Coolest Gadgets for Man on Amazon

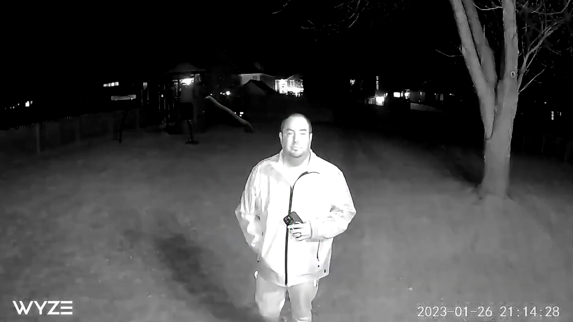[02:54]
10 frames per second nighttime mode, IP65 rating, micro-USB plug power supply, and a 40-lumen spotlight that switches on when there is motion detected.